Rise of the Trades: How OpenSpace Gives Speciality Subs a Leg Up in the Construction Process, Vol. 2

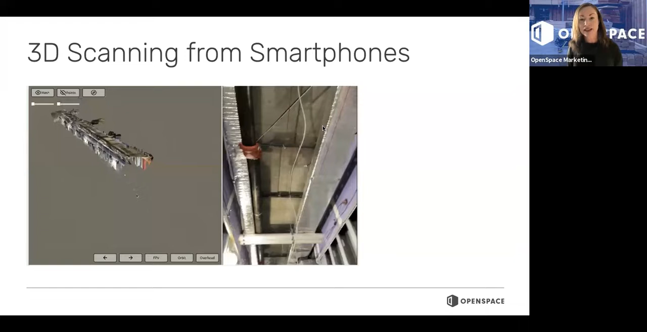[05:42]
3D scanning from smartphones to take measurements from your 3D scans just from a smartphone within the OpenSpace platform.